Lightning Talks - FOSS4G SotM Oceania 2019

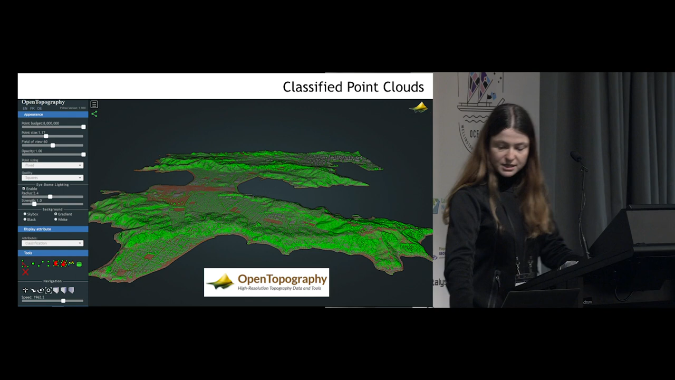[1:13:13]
from LAS tools. LAS info is a great way to summarise information about our point cloud data.